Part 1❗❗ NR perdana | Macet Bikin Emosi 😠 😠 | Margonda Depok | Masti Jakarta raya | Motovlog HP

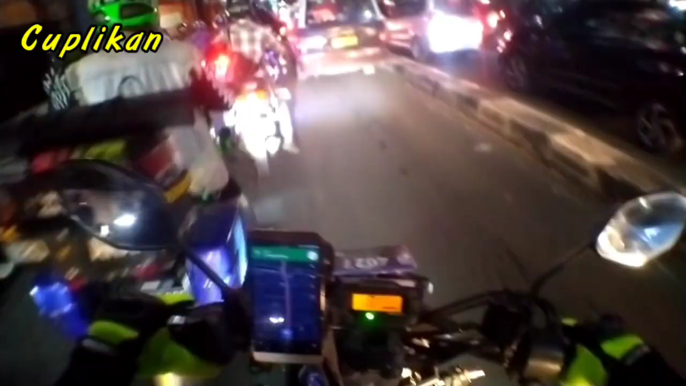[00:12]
Parah macet. Macet bosku, macet bosku. Ayo lampu hijau ya.
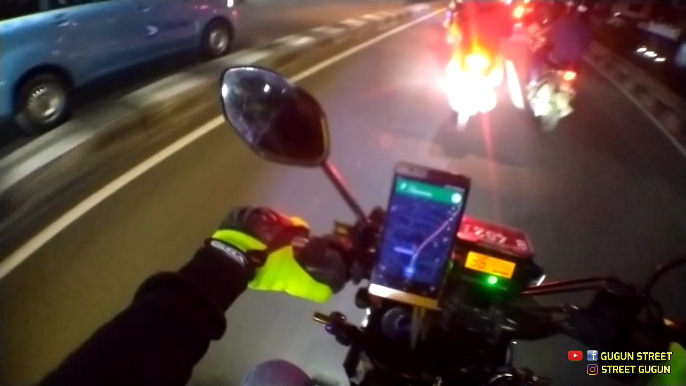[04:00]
Macet guys, macet tantan. Sini emang udah macet. Kalau ini kita langsung ke jalur kiri kayaknya. Nggak tahu jalur kiri kita, nggak tahu gimana.
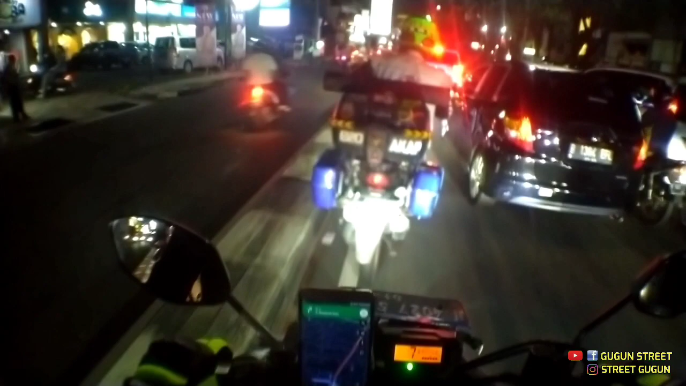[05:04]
macet, macet parah. Depok macet, guys. Macet. Depok macet.
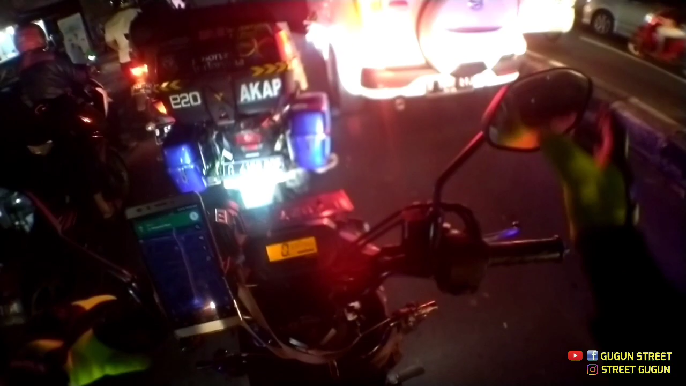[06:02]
Mobil mah macet, dari cepat juga macet.
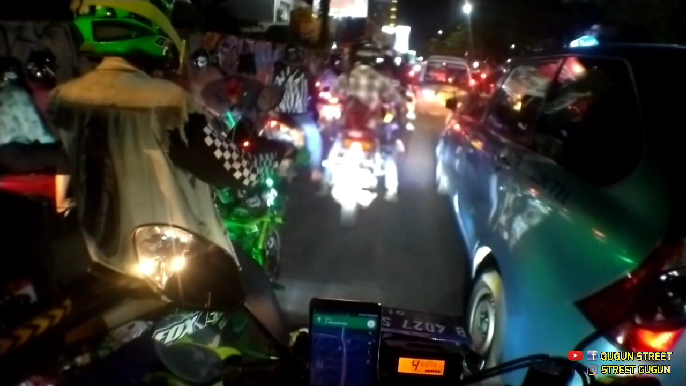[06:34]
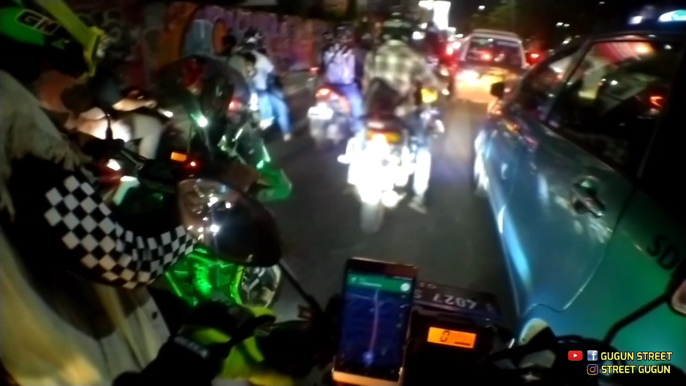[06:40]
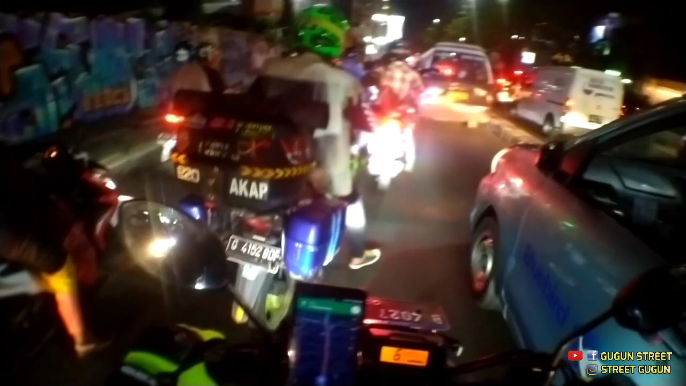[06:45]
Susu. Mungkin vlog gue nih di daerah Depok, vlog perdana di daerah Depok. Parah macet. Parah.
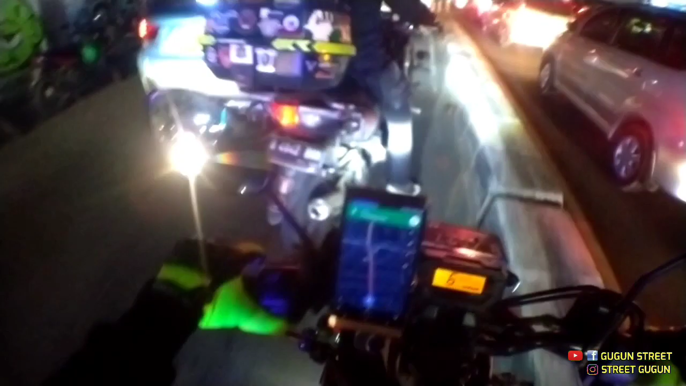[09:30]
menuju Marco City, pelan-pelan, kanan. Kita kanan, kanan kiri ini ya.
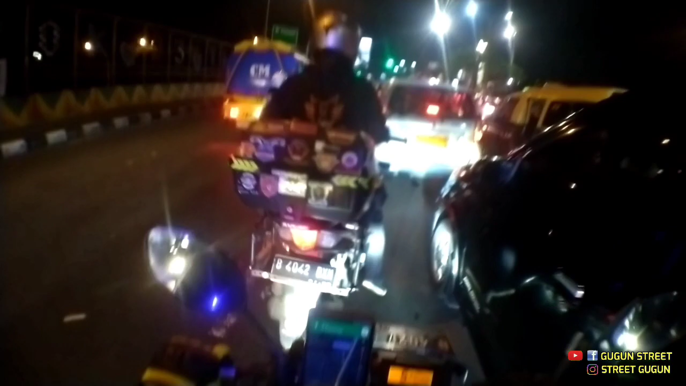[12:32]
Waduh, macet bener. Macet, guys. Ayo lampu hijau ya. Gila ya, kalau di Jakarta aja macet, pagi Depok mana?